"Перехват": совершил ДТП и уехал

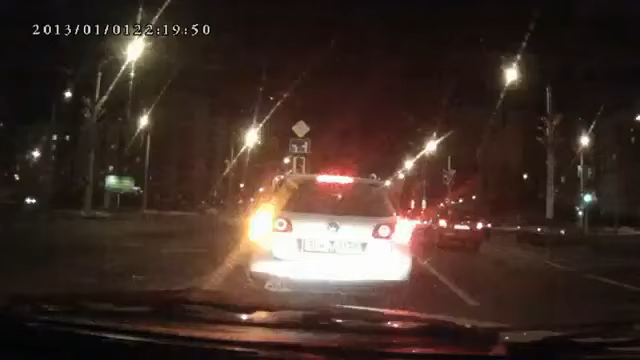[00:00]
часик пришли. Часик. И поехал. 3БК 3138. Ты выйди, двери открывай. Чувак,